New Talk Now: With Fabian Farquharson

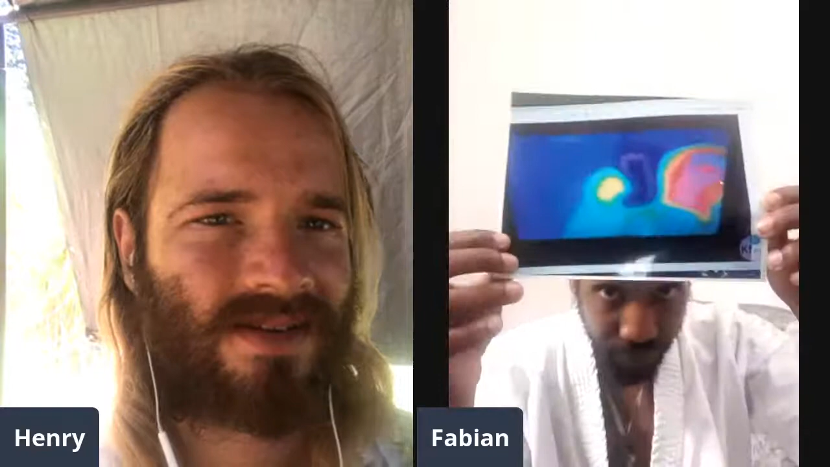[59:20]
here yeah this is a infrared infrared uh technology yeah so this is i'm going to show proof here right now yeah